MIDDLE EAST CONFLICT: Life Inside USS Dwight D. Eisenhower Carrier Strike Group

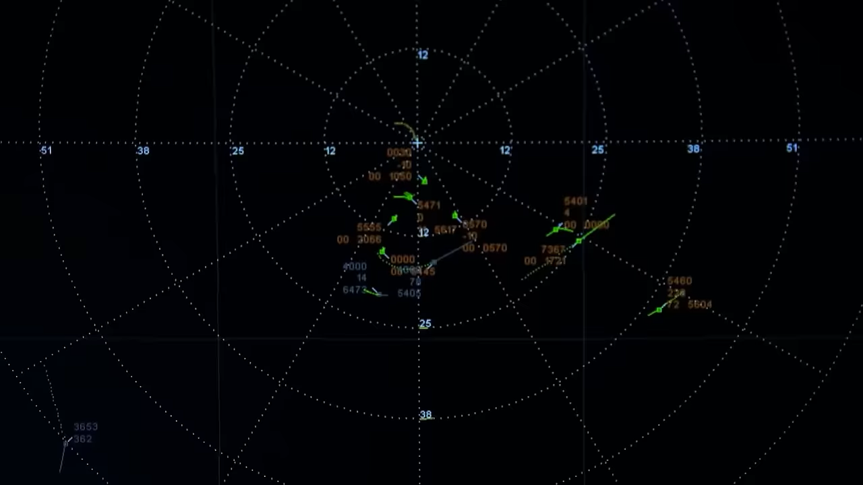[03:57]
These systems incorporate satellite navigation, gyro compasses, and other sophisticated tools to ensure accurate navigation in both open waters and confined spaces.
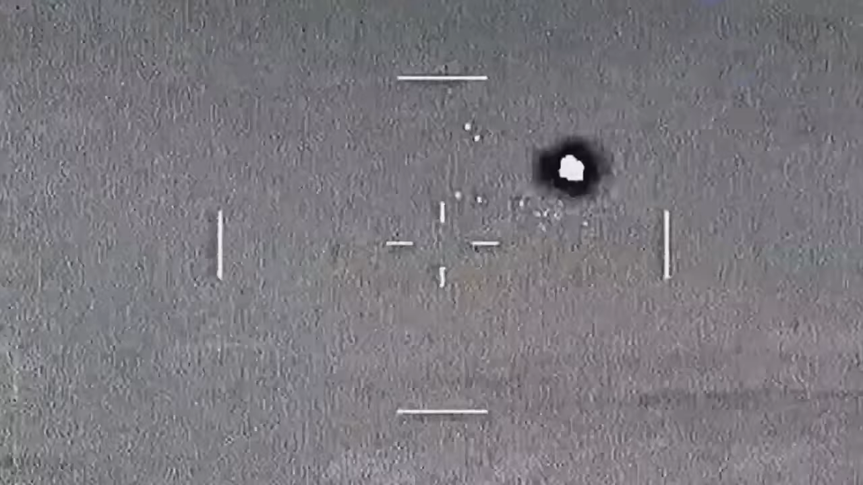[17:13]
Eisenhower launched FAA-18 Hornets and other aircraft to strike ISIS targets in support of Operation Inherent Resolve.